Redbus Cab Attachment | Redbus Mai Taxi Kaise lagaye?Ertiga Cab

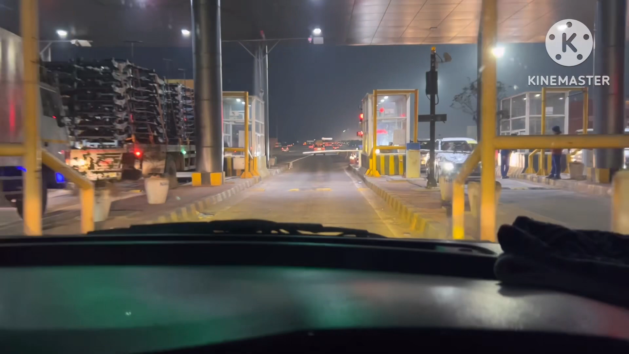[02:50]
और इस टोल का जो रेट है, सिंगल अगर आप जाते हैं, एक्सोपैसट रुपे टोल का रेट है, इसके बाद अब हम मेरेट दिल्ली मेरेट एक्सप्रेस वे से नीचे उतर जाएंगे, और अभी यह दूसरा टोल आ चुका है,
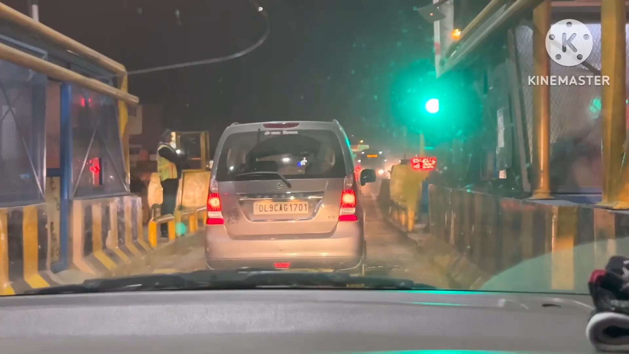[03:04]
जो मेरेट बाइपस वाला टोल है, यह आप बली आए बली जाए,
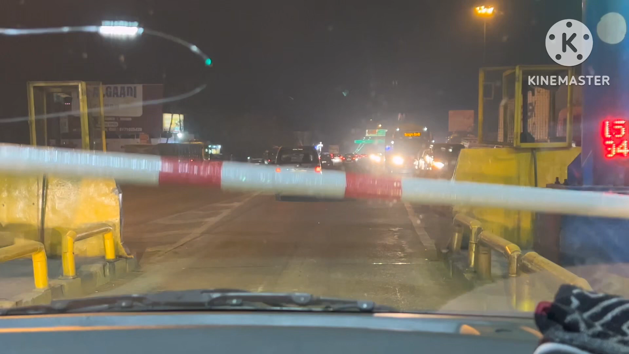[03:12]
एक्सोदस रुपे पट रिपे लग लगता है,
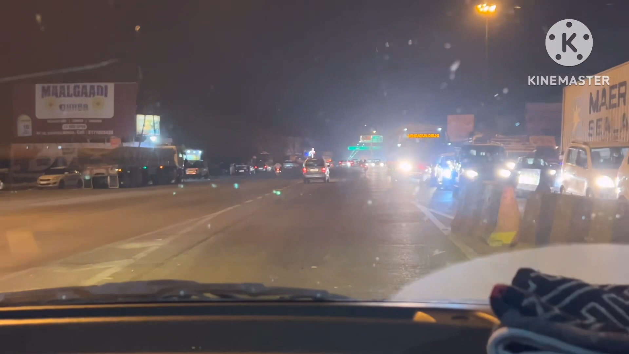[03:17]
यह जाते भी एक्सोदस लगते है, आते भी एक्सोदस लगते है, तो बहुत मुश्किल लगता है इस टोल के,
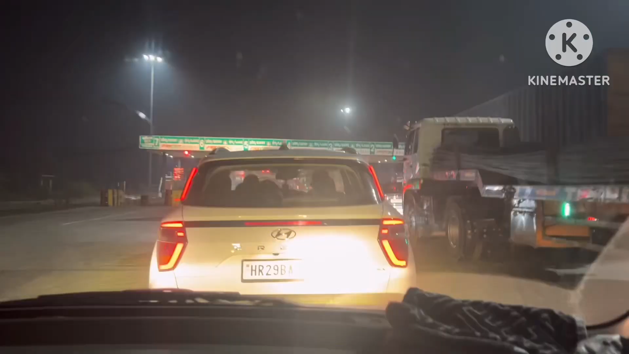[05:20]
यह रूड़की से पहले वाला टोल है, और यह टोल 60 रु लगते हैं,
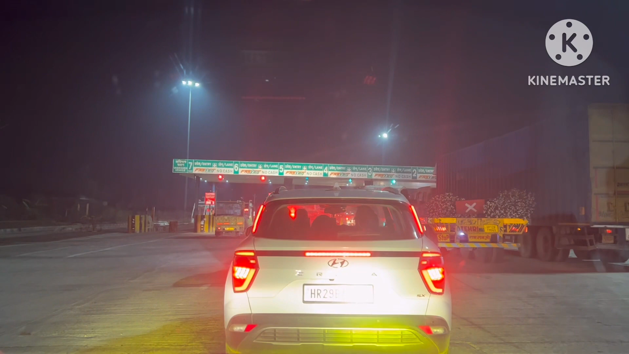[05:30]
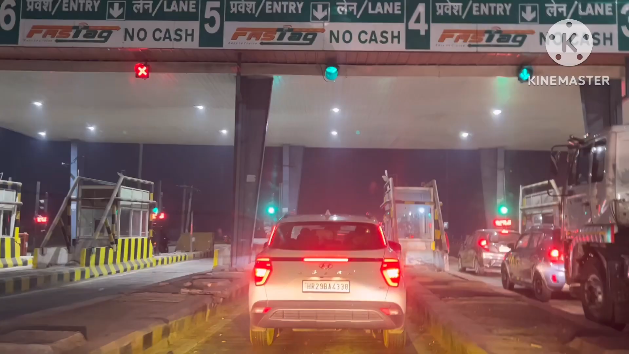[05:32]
इस टोल को भी हम क्रोस कर रहे हैं, तो यहां पर 60 रुपे हमारे कटे हैं, और इसके बाद रिशी केश के रस्ता में एक टोल हो रहाएगा, तो मिलते हैं अगले टोल पे,
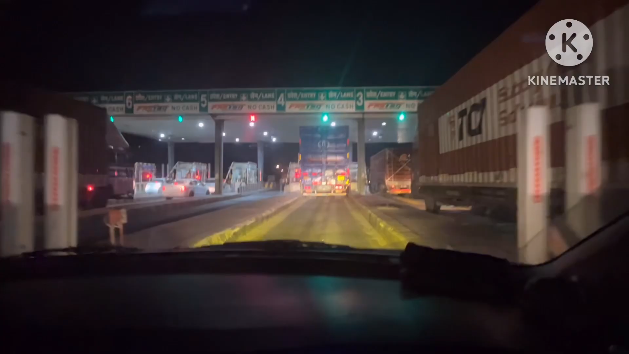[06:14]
यह बादराबाद वाला टोल आ चुका है, यह 110 रुपे का सिंगल टोल है, गापसी में आदा किराया लगता है, उस टोल पे, तो यह टोल क्रोस कर रहे हैं,
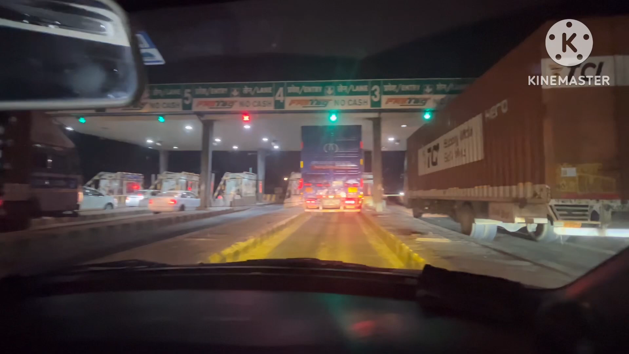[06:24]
इसके बाद हम हरी दोआर में एंटर कर देंगे,
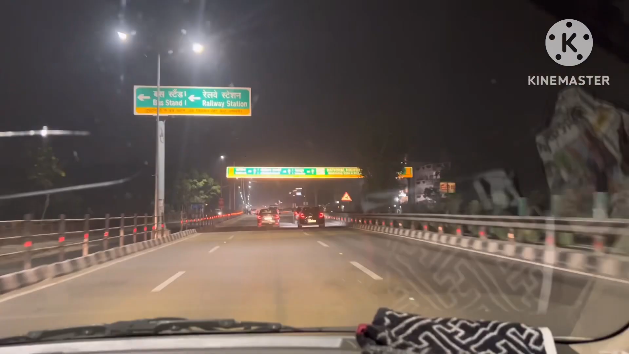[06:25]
और भी हम हरी दोआर, हर की पोड़ी क्रोस कर रहे हैं, हमारे ले� चल रही है,